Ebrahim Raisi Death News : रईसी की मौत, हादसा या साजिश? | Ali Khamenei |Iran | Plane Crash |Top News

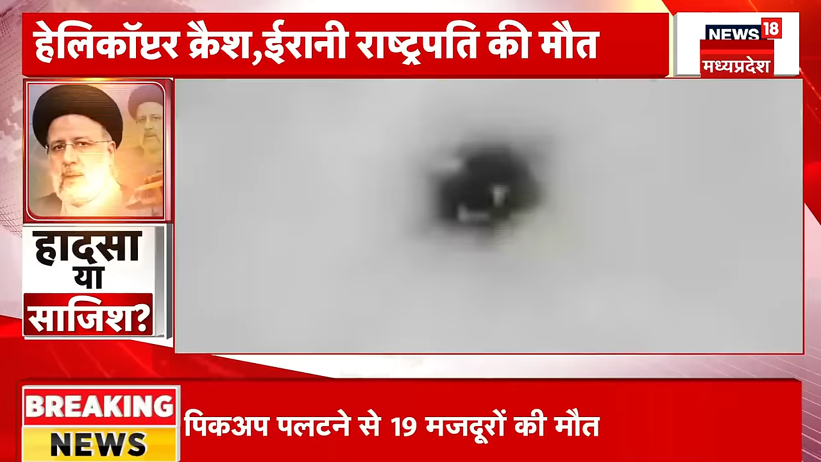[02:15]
जिस जगहे तुर्की के ड्रोन को हीट सिगनेचर मिले हैं उस जगहे के चप्पे चप्पे को